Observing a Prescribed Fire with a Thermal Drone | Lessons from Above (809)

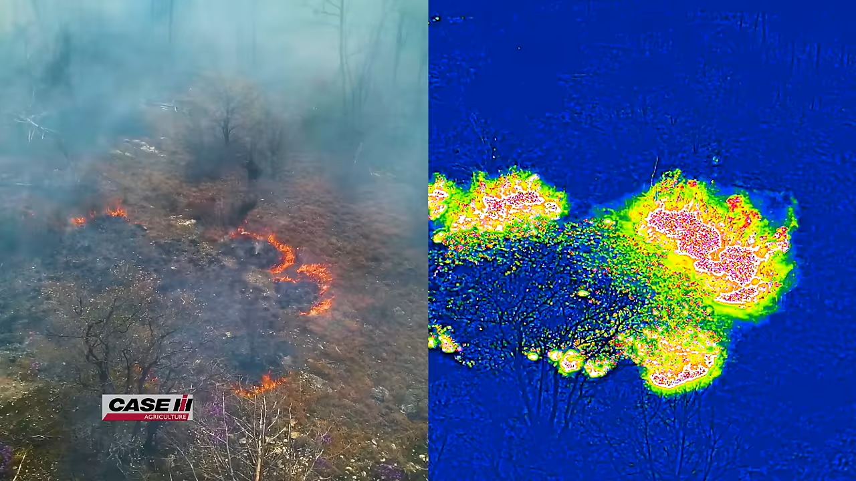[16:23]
And in this case, boy, the thermal drone was awesome.
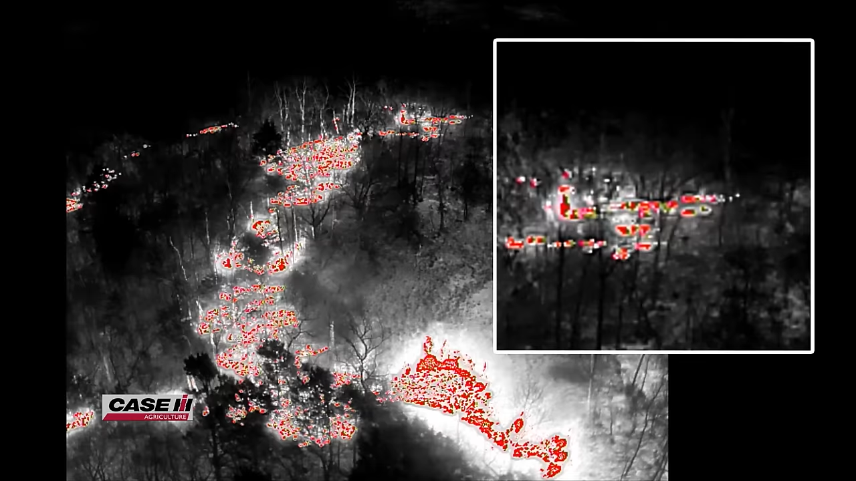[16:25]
It allowed us more control, more knowledge of the fire base,
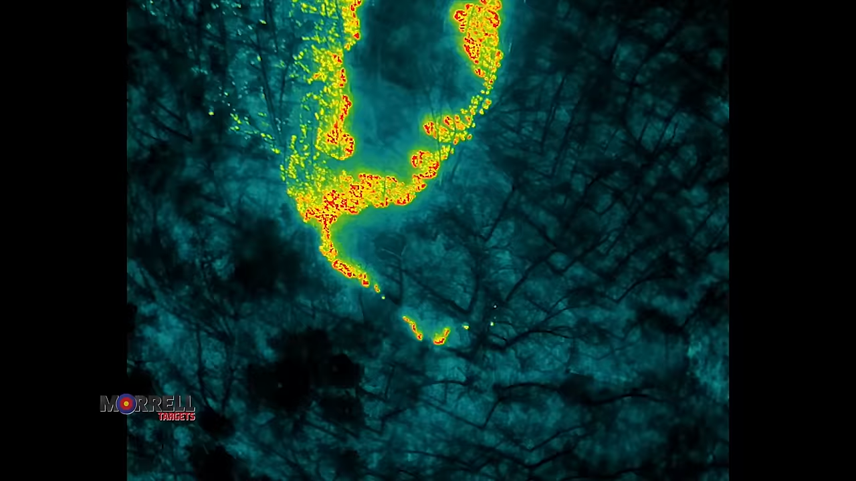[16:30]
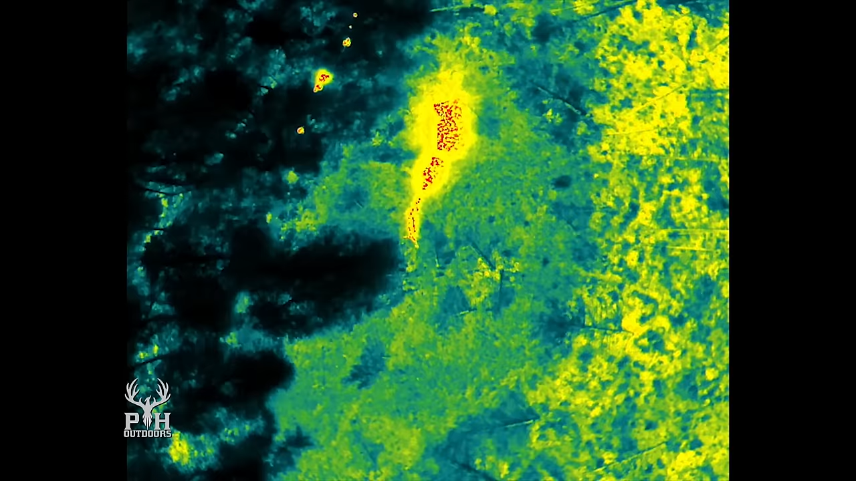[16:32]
allowed us to adjust our intensity of the fire where we needed to accomplish our objectives and make sure that fire was safe during the mop-up period.